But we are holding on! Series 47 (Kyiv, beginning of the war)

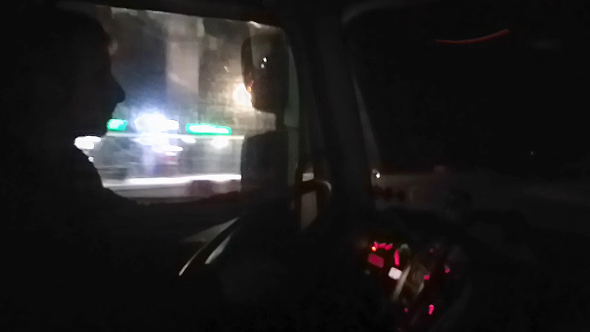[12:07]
Километров через 8, еще до моста через Днестр, меня подобрал водитель, проезжавшего мимо грузовика.